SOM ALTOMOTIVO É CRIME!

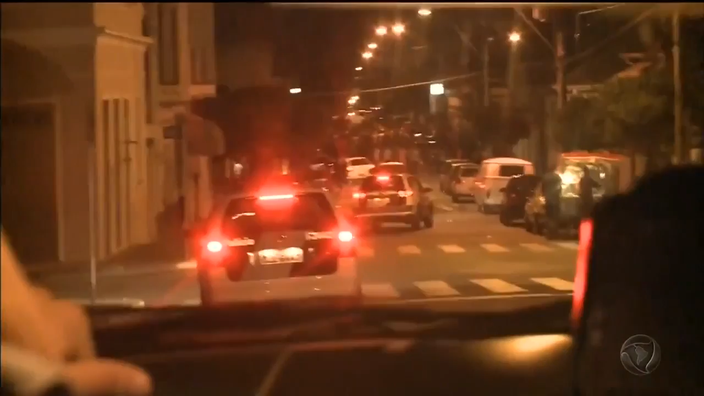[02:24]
E agora a gente vai voltar no primeiro lugar aí que a gente fez aquela abordagem e pedir para o pessoal tentar desligar esse som aí, né? Porque já passou das 22 horas e o pessoal aí está... Olha só a concentração de gente. Nunca ficaram até depois das 22 horas aqui.